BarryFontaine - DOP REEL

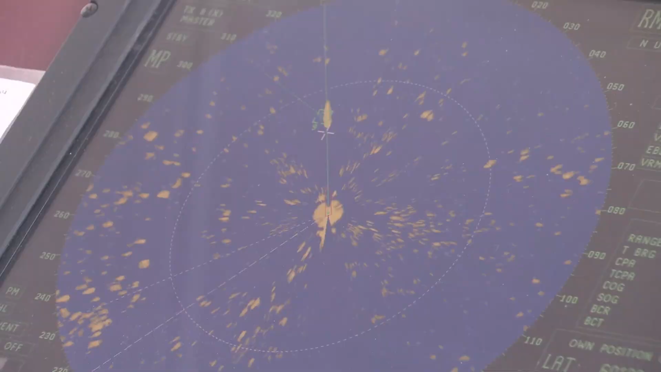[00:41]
but visually the piece of ice that is right there at 20 meters of your ship.